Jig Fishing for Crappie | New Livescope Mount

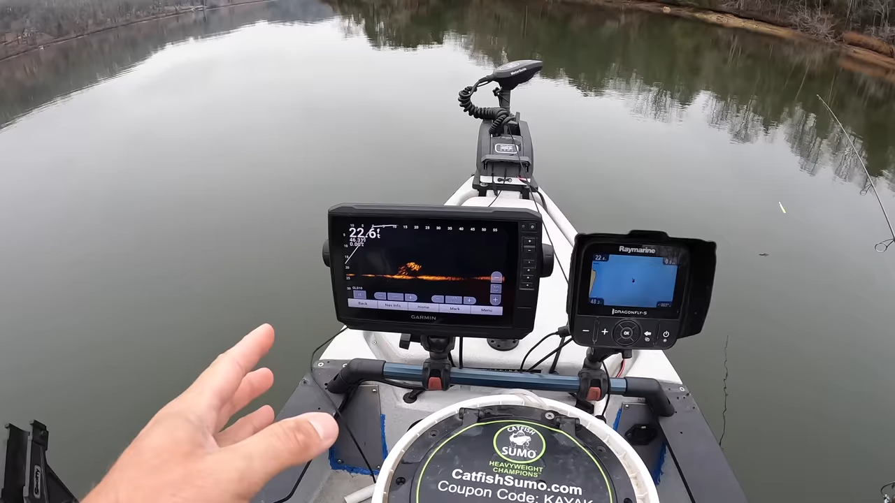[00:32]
So my regular viewers, you know, I added LiveScope to my kayak last year and I've been through a couple different mounts. I never really found a setup that I liked.
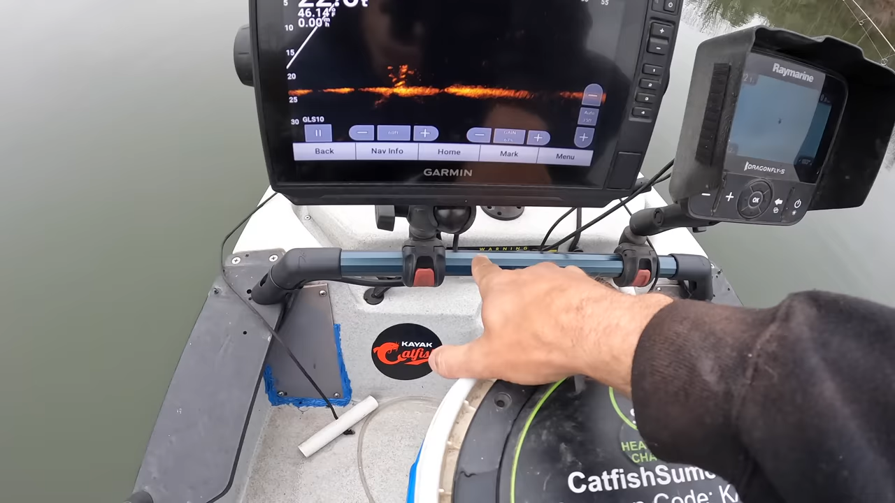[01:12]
I've mounted another Hobie H-Rail mount right in front of my front hatch. So my graph, both my LiveScope mount and my other Raymarine, which I like the map card better in this than the Garmin, both of them are in front of me,
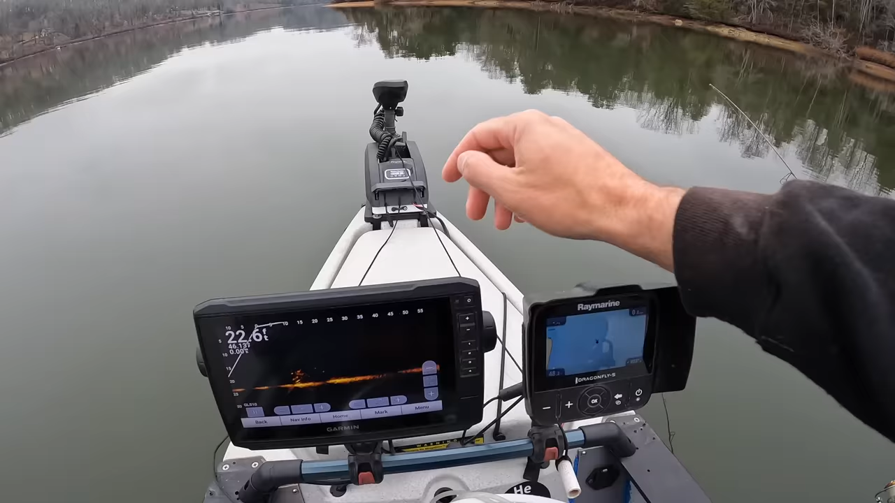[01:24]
yet the cords are behind the graphs instead of having the graph up here and the cords coming forward. Plus I've added a wire tamer for my LiveScope transducer that goes up under here and around my atrial back over here.
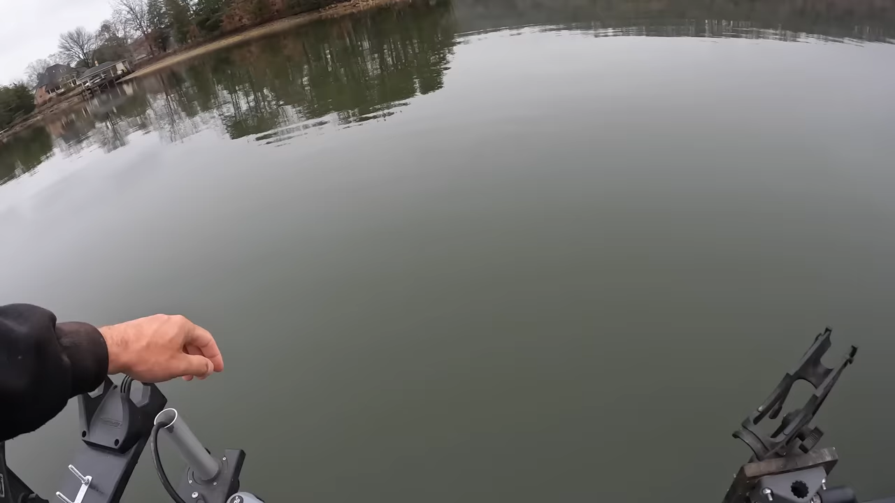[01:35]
So I don't have, I don't have cords going everywhere. So anyway, I've been tinkering with that project at the house and I'm wanting to get out here and try it out. So I've come back to a spot where a few days ago I got on some crappie and what do you know, this brush pile here still has a bunch of fish on it.
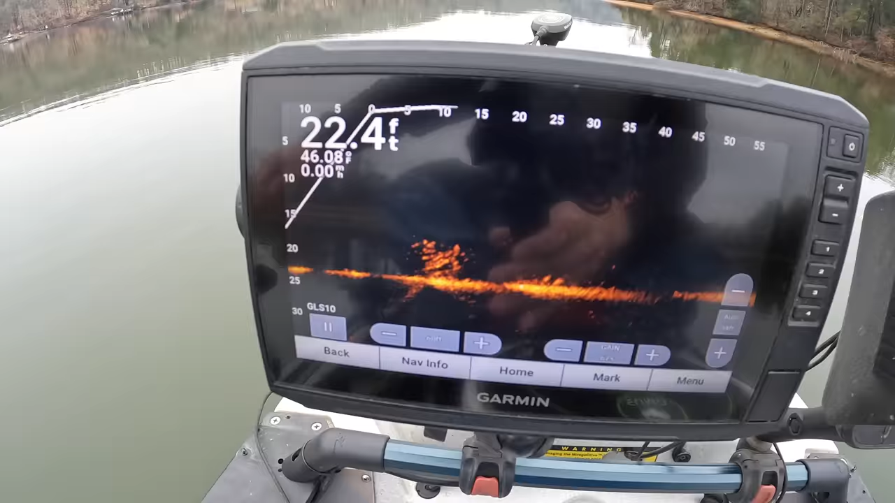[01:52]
On screen: depth 22.4 ft
So I can spin the transducer around, try to get it in range.
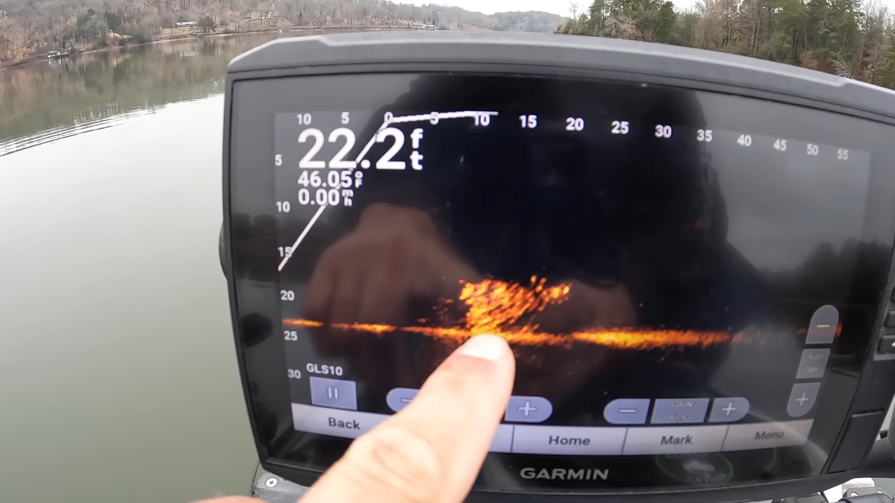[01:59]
On screen: depth 22.2 ft
I assume those are probably crappie because that's what they were the other day, but we're going to find out. I'm going to drop a jig down in there and catch whatever we can catch.
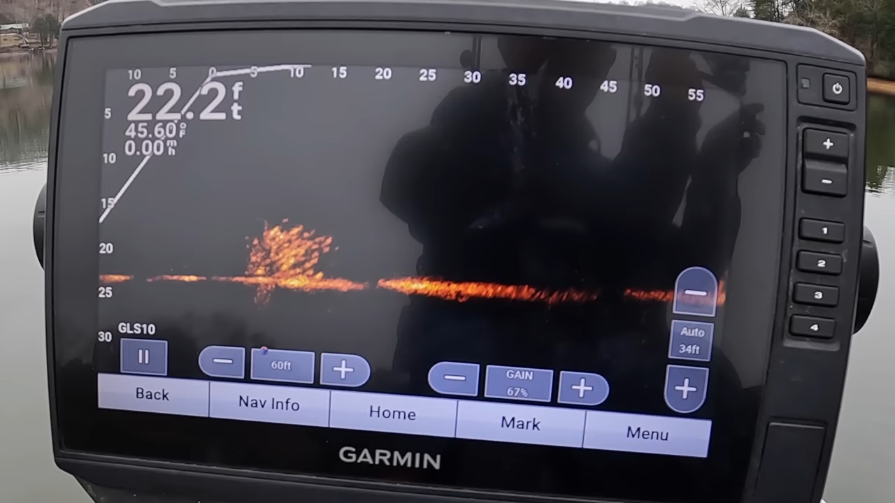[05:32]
On screen: depth 22.2 ft
That's a, you get too far into that mess, you ain't getting it back. I'm just kind of sitting there, just kind of twitching my line just a little bit. There's one. There he comes up out of it. You can see him coming all the way up. That's a little better one right there.
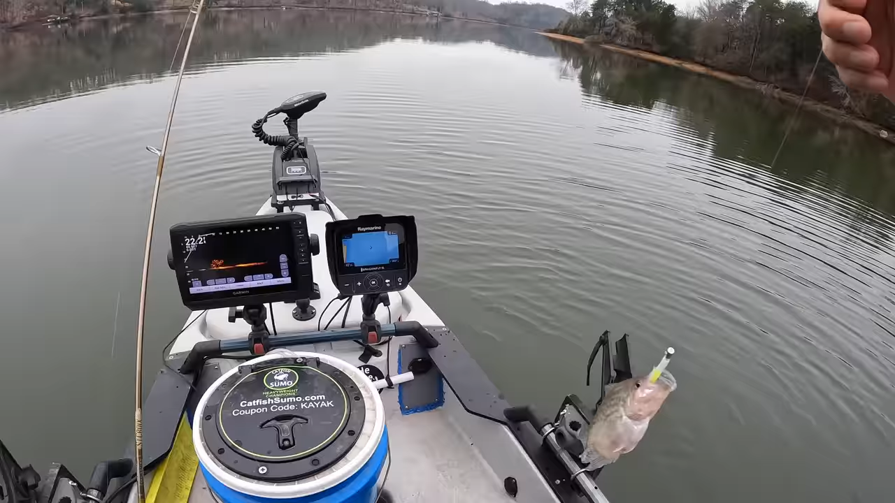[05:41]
Come on up here, crappie. The old paper mouth thing. Well, he looked a little bigger in the water.
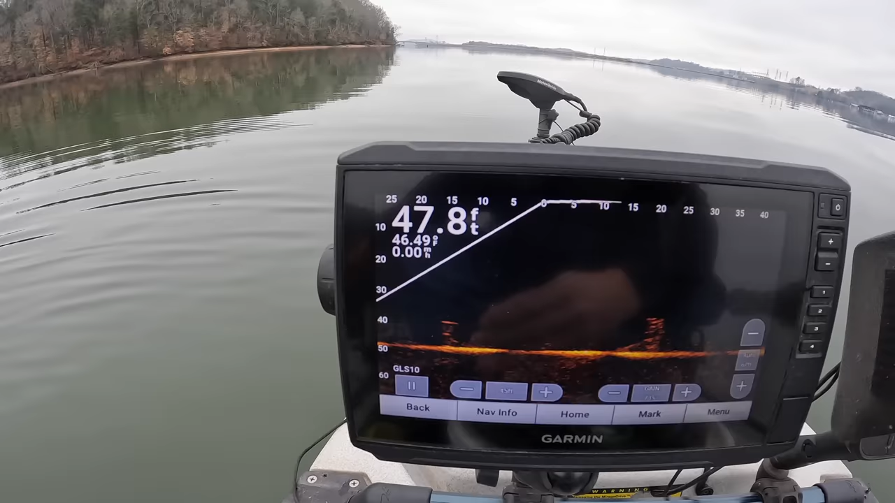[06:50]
On screen: depth 47.8 ft
It's kind of, let me move my transducer a little bit. There's a bunch of brush piles here. Here's one. There was another one over here that I was pulled that fish off of.
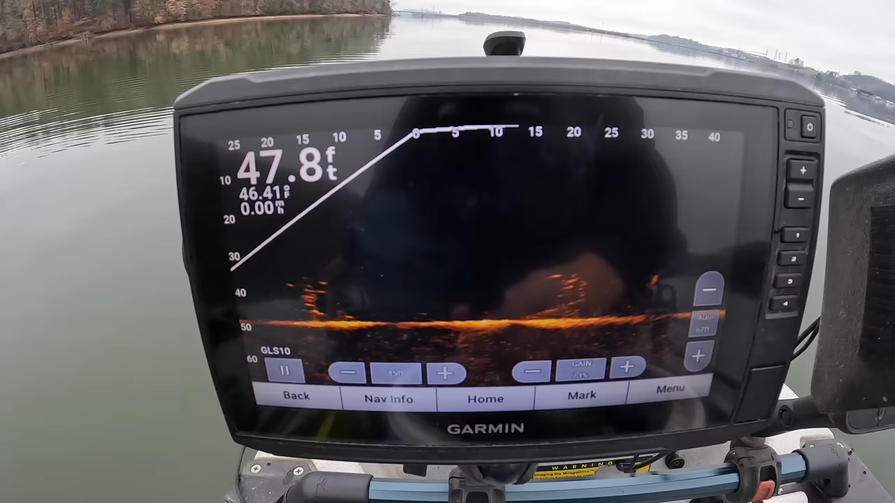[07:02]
On screen: depth 47.8 ft, water 46.41°F
You can see kind of, kind of faint there. Let me adjust my gain a little bit.
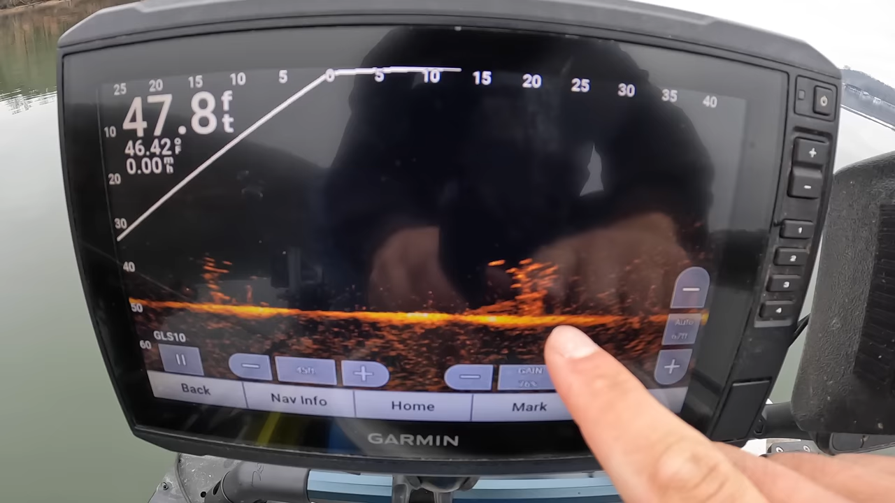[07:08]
On screen: depth 47.8 ft
There's all kinds of fish on there, but to this point in the days with small fish down there in the branch of that creek, they were stacked on that brush.